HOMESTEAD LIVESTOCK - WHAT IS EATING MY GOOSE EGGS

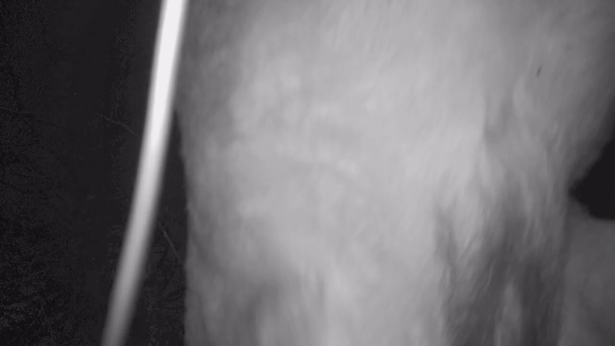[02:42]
First night I set them up,
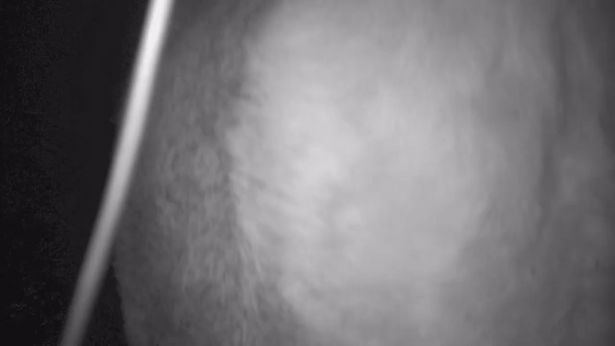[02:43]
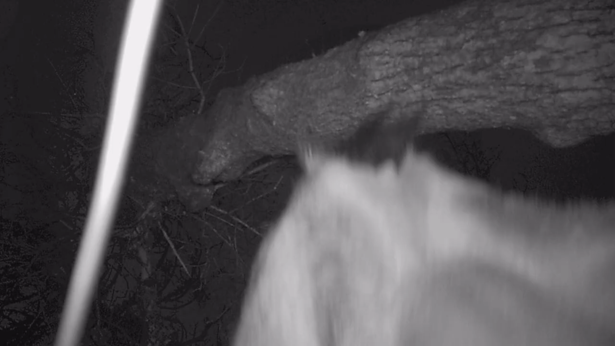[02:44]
one got knocked over by the goat so I only caught a goat neck.
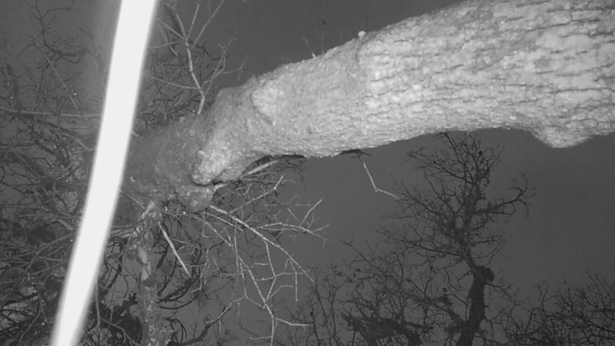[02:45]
And the other one I set up down here and a lot of rat activity.
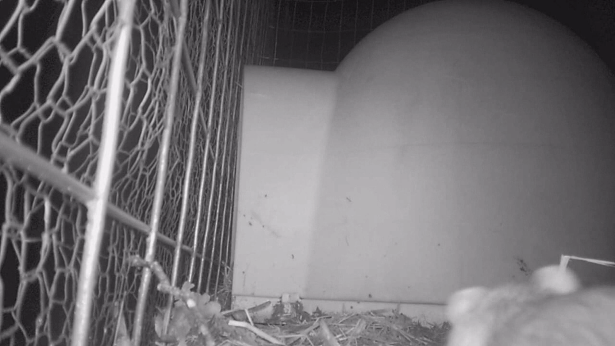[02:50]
You know we live in the wilderness, we do live on a farm and the feed is out so it's going to attract the rats.
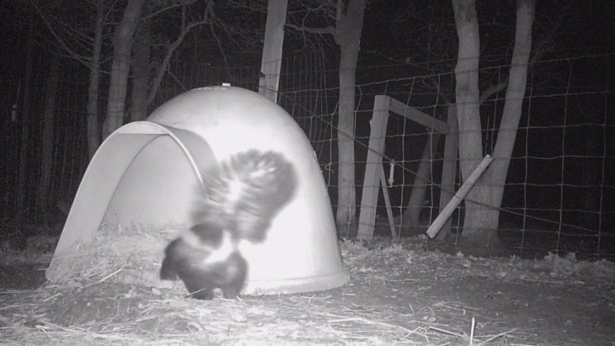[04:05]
getting the chicken eggs. And they will, I found one in the chicken coop.
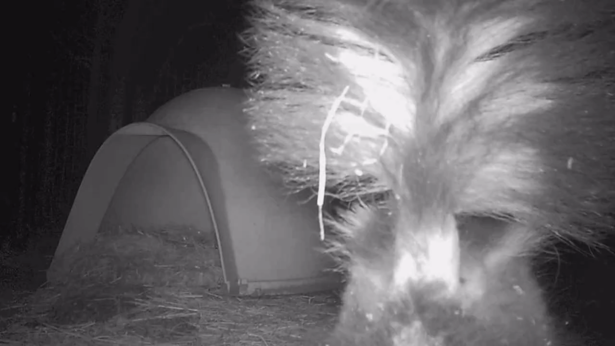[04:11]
Somehow it got in and it was eating baby chicks. Live baby chicks it was eating them. It's like, oh, dastardly creatures.
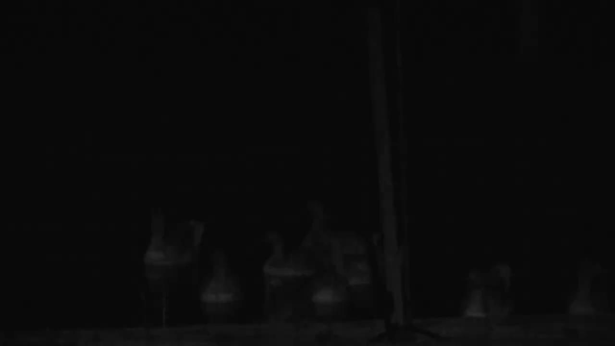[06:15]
or at least the female ducks, they'll have that loud quack. The males don't have a loud quack.
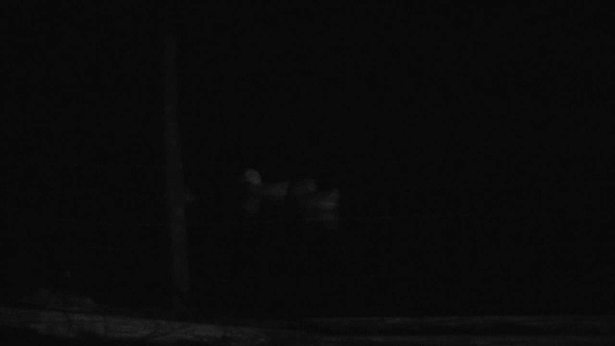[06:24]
But the females, I have two of them, they'll start quacking really loud at night when there's a predator around. So I know when the skunk comes by her alarming me.
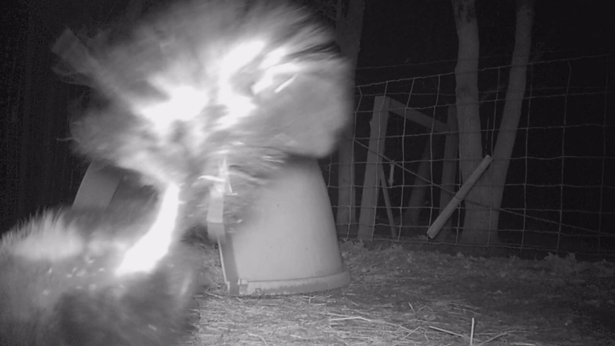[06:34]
But I hate to shoot it because I'm afraid, especially from the porch, because I'm afraid I might end up shooting one of the livestock.